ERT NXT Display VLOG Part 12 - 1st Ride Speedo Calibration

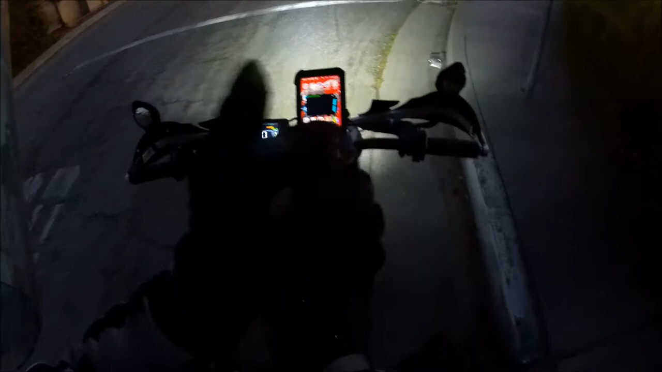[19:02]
but just in case you're wondering, on the NXC display, the speed calibration, the wheel diameter is 367 millimeters, with the super, with the stock super moto, wheel set, with the stock super moto sprocket, that's the 40, 42 tooth sprocket, got the 42 tooth sprocket, okay, all right, thanks for watching, so, it's all calibrated and stuff, but the throttle is really wonky,